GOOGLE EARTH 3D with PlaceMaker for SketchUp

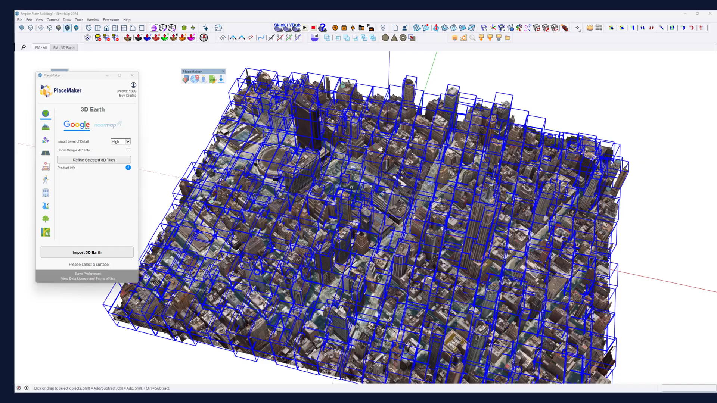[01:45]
You can see all the tiles are highlighted. You can zoom in and see the details.
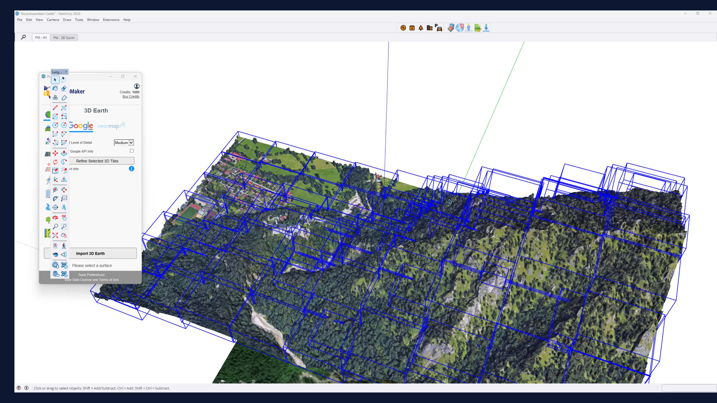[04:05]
I'm actually going to move the default tray out of the way. We're going to zoom into the castle. Looks a little bit like melted wax.
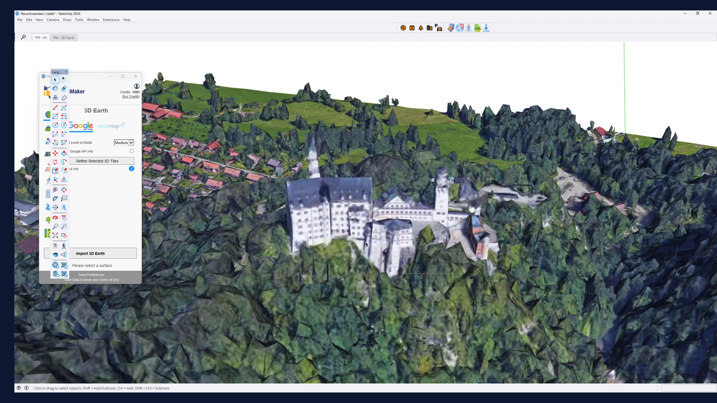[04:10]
I'm going to select these tiles. You could see these tiles are really big because we did them at
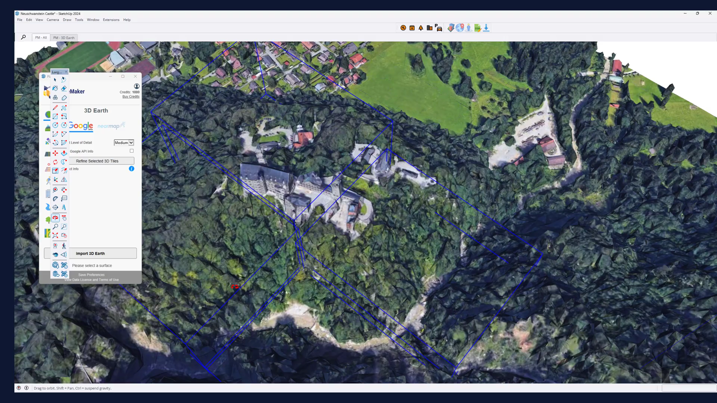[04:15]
a medium level.
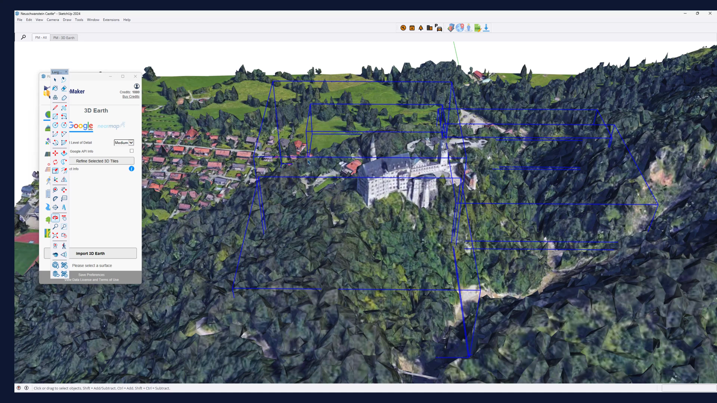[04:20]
If I select and if I select refine selected 3D tiles what it's going to do is actually upgrade those to
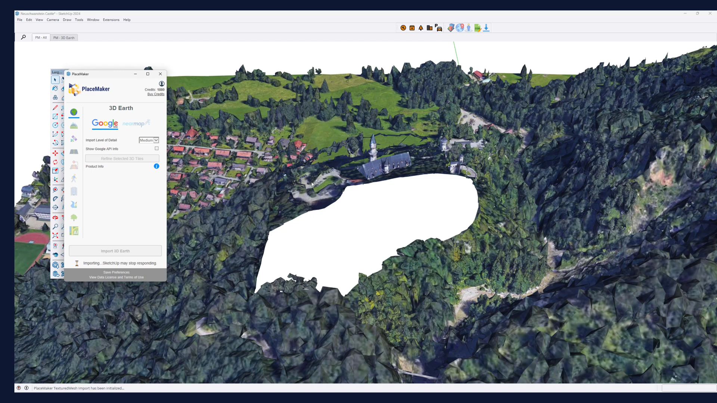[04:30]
the high level so not the maximum level. So you have to do this twice and then this import is going to take a little bit longer but we don't have to select as much information.
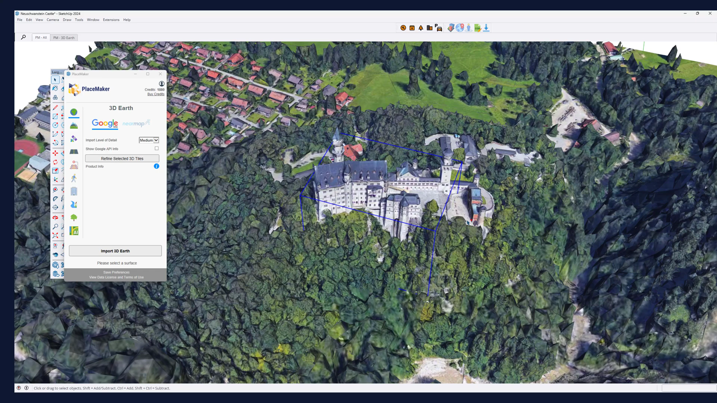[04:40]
You can see the details already considerably better than it was before.
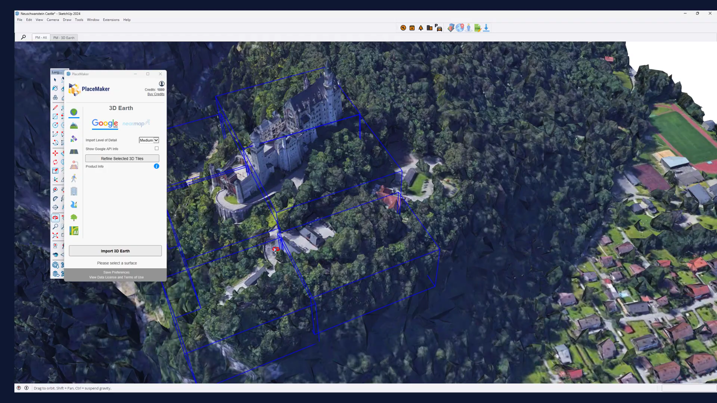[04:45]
I actually am kind of amazed.
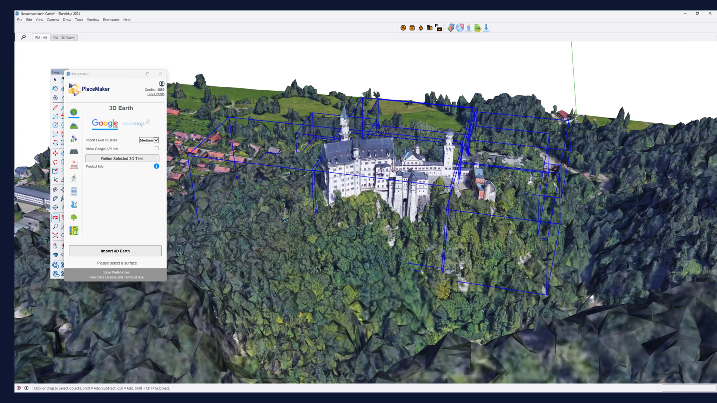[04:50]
We know that there's actually one more level of refined detail that is in the Google Earth data set. Again I'm going to hit this now. Refine selected details.
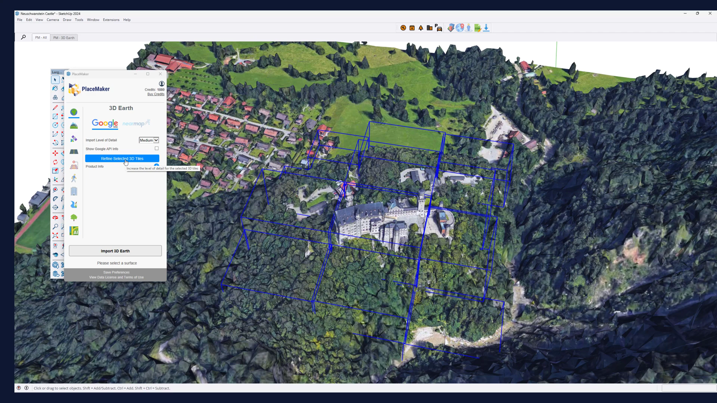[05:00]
This will do it at the max setting and that's popping. That's actually importing it in pretty quick. So that's one of the ways to actually use this.
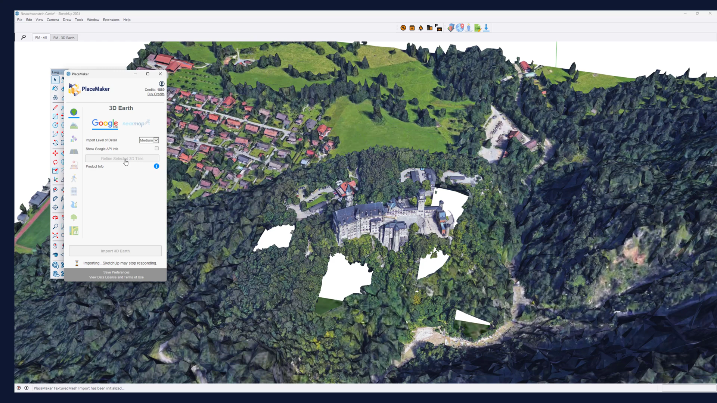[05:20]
You don't want to import everything in mass like I do and get in trouble because these models are rather large in size but they produce an amazing level of detail and you can see the level of detail now. It's going to finish here in a second.
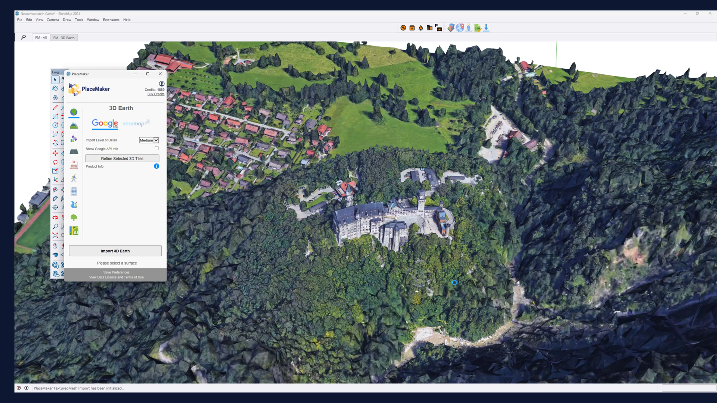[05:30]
And what this is a good methodology to really work with some of the information if you want to bring it in.
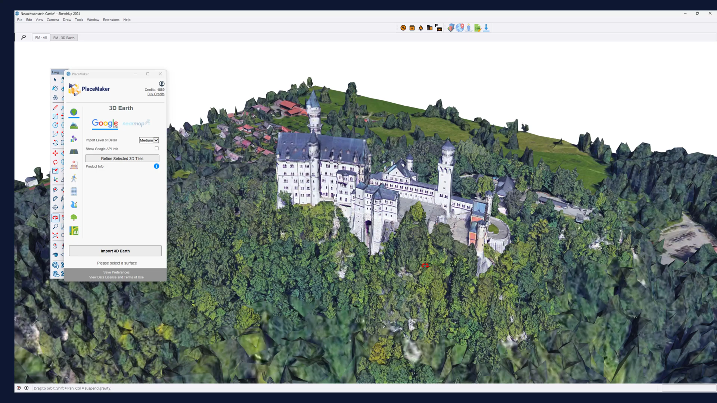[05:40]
So that's Google Earth import. If you want to know what data is available for Placemaker and Google Earth we cover all the Google Earth data.